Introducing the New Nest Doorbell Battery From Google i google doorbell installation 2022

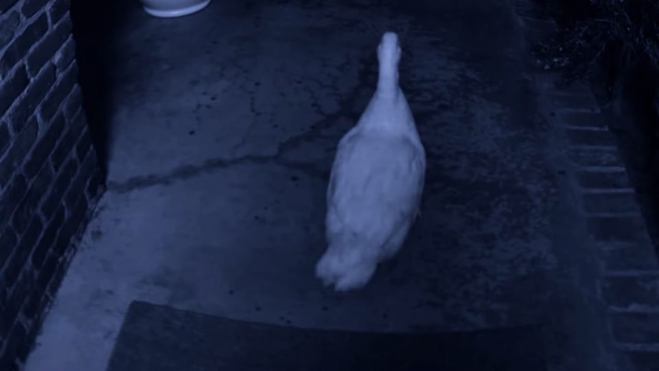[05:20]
समझता है यहाँ पर जब भी आप लोग को door के सामने खड़े इंसान से बात करने हैं तो आप लोग इस mic की icon
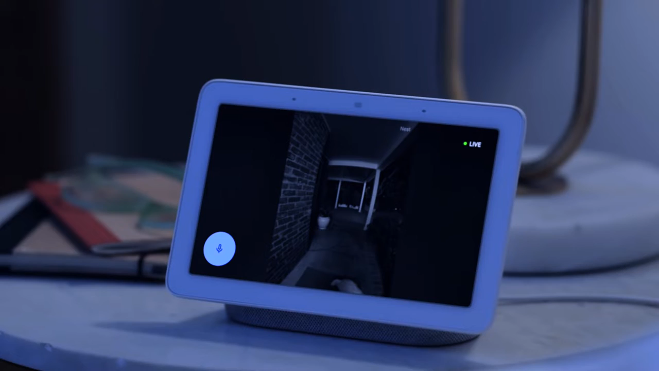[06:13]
कर सकते हो easily अगर आप लोग दरवाजे के सामने कोई भी शक्स आया तो आप लोग just one tap जहां पर आप लोग देखने
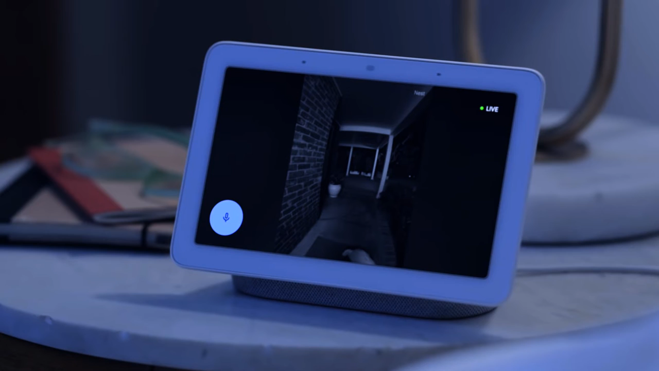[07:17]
पर आप लोग को उसे चेक करना है यहां पर आप लोग को just बोलना है show me the front of door,